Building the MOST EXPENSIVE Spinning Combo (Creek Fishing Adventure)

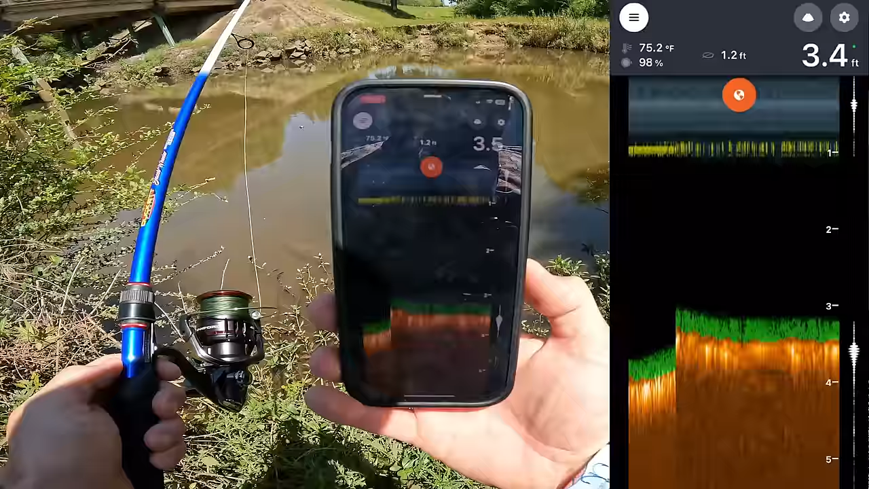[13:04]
On screen: water 75.2°F
And lookie there, folks, actual depth reading, actual water temperature reading, the ability to scan and see the bottom and see structure that may or may not be out there.
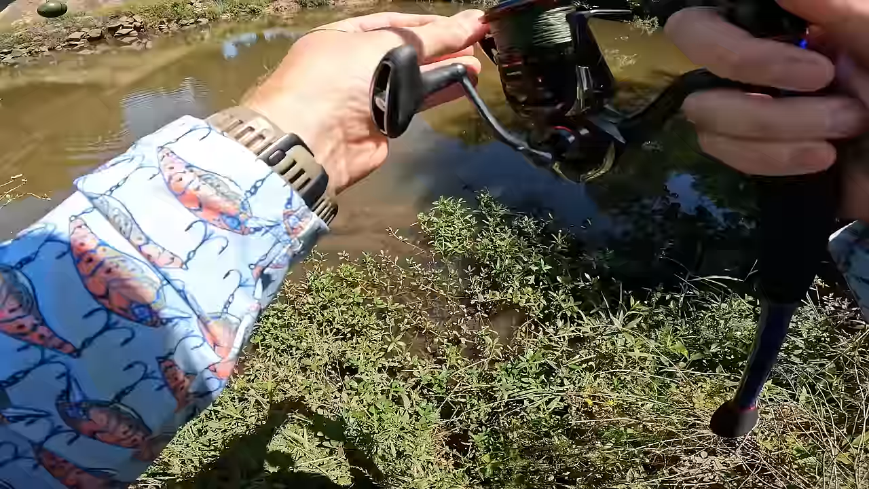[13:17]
I want to cast this thing out there deep so I can really see what's going on.
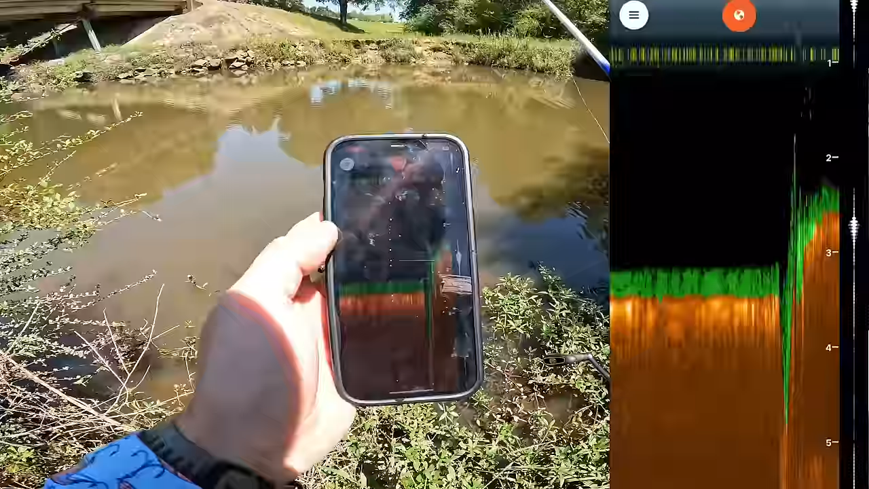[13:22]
Oh, wow. It's actually shallower out there in the middle than it is right in front of me. That's interesting.
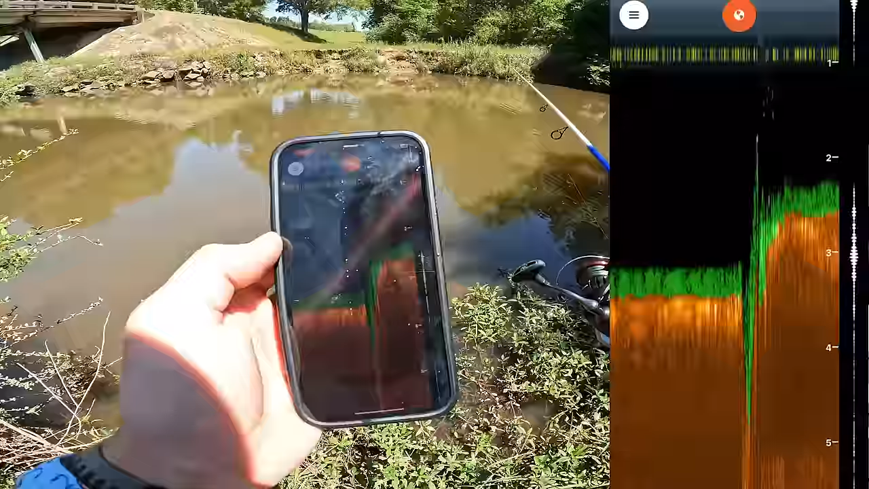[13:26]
It's only like two feet deep out in the middle of this creek.
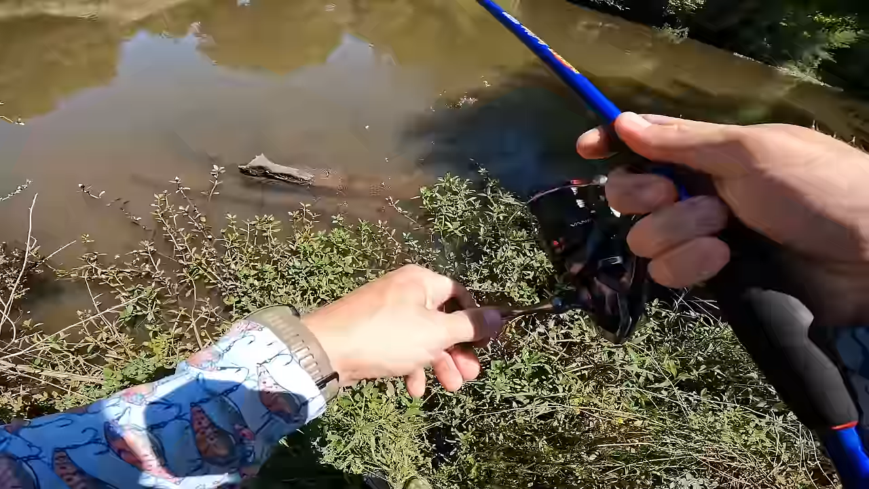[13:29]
I can tell you guys, as a bank fisherman, it is incredibly beneficial for me to know things like the water depth from the bank. Things that I'm just not going to know at a place that I haven't been to before.
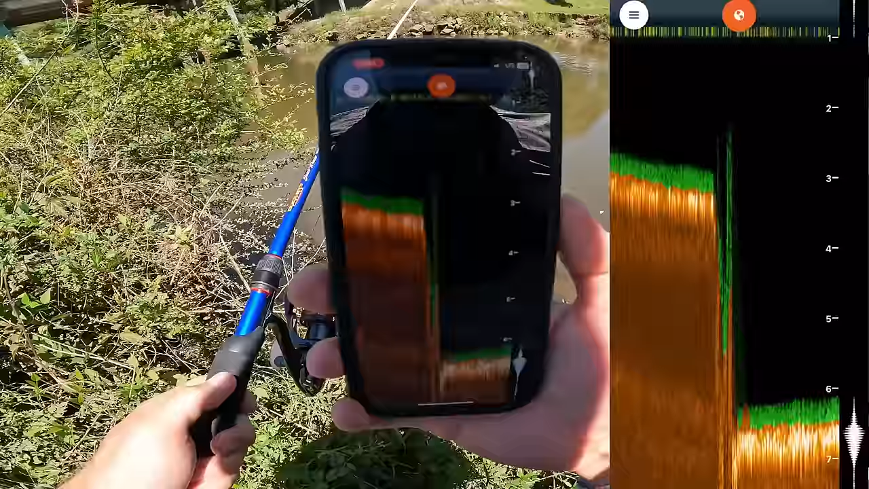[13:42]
There we go. Now we're finding some deeper water. That's six feet deep over there. And I bet you there's some fish held up over there. It's got a map.
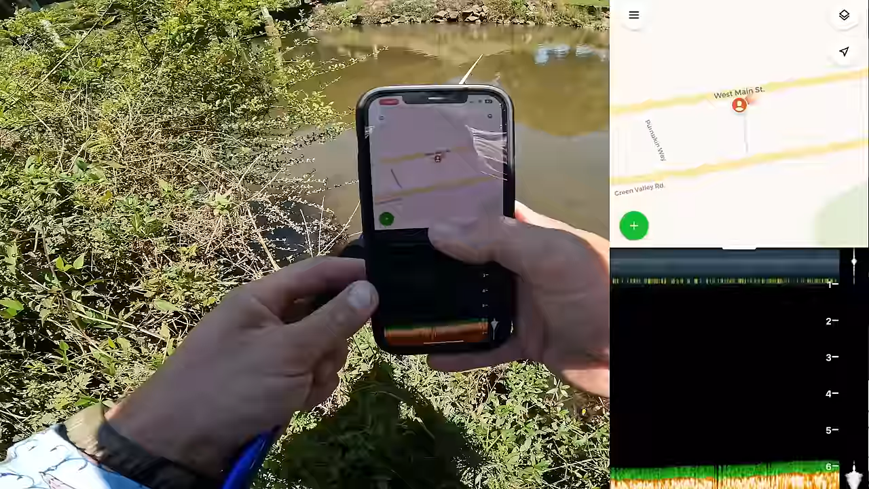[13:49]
Make sure you don't forget where you were catching fish. You can add waypoints.
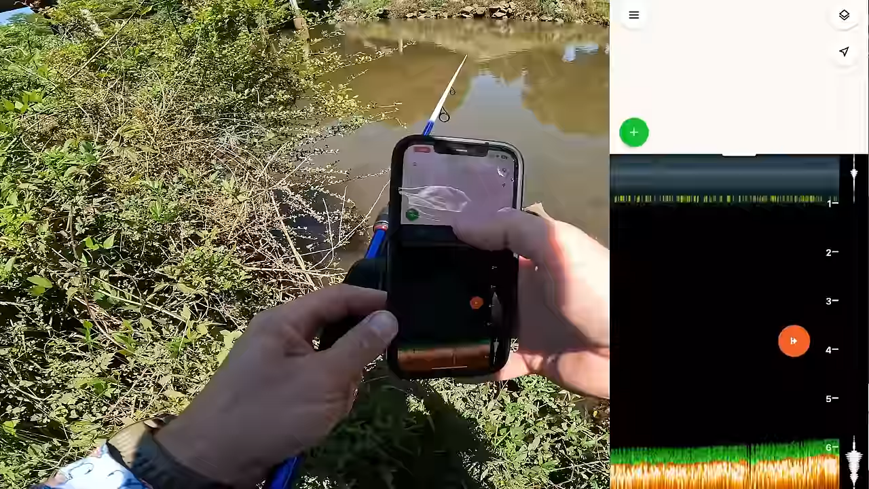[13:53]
There are different types of scanning modes. There's access to premium depth maps.